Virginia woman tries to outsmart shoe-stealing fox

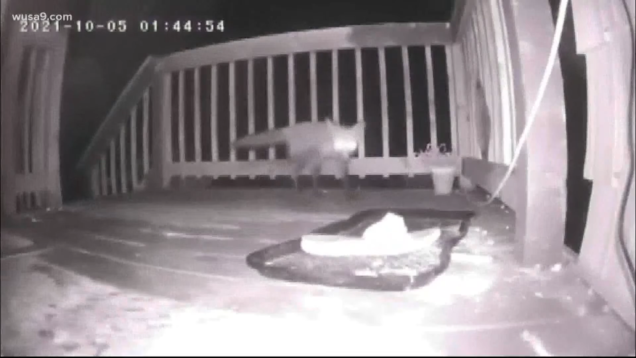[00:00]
He sneaks up the steps. You can't even see him on the video until he's right in front of the cameras. Yeah, we we nicknamed him Swiper. And how do you get that nickname? It's actually a character from Dora the Explorer. It's a fox who is famous for stealing. Virginia Fowler says during the last week, they noticed one by one their shoes going missing right off the front porch. And the culprit, a neighbor they didn't expect.
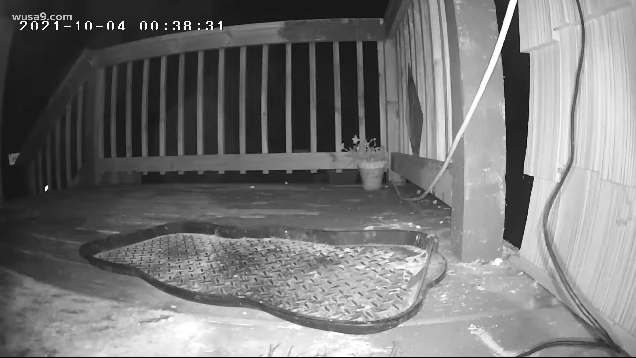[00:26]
Because he's stolen from you, how many shoes at this point? It's probably nine to ten pairs.
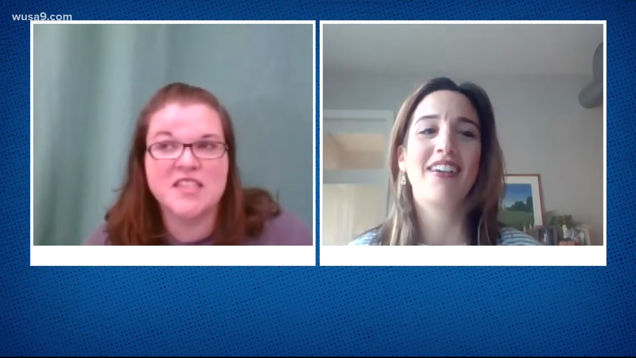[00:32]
And they're not just, they're mostly mine. My mom had a pair in there from when she was visiting over the weekend. And my son also lost a pair. So they decided to outfox him and put a tracker inside one of the shoes. But that didn't quite work. He knew we were tracking him. So then the following night, I said, let's do it again. But use a different shoe.
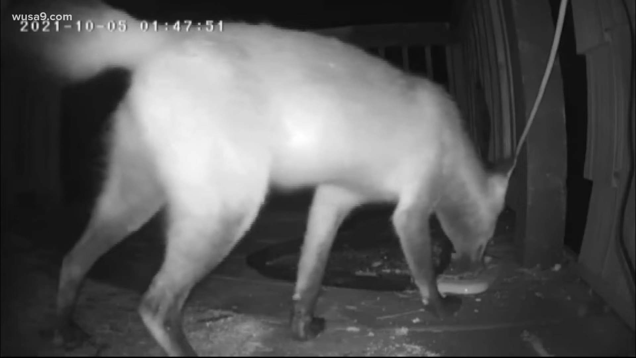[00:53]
This time, he took off with more than just a flip-flop. Took the shoe and then came back about five minutes later and chewed through the camera cord and dragged the camera off as well.
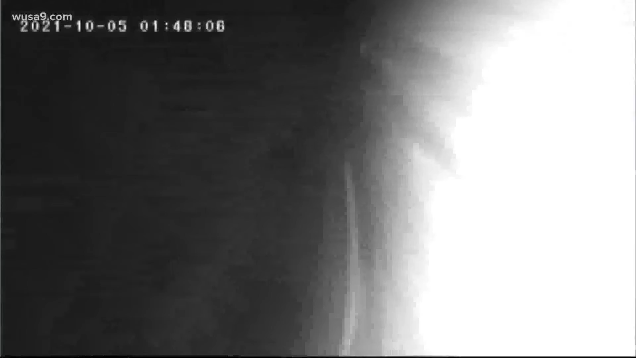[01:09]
And I said, the camera's not where it was. And they're looking up at, I think, the cover to the grill.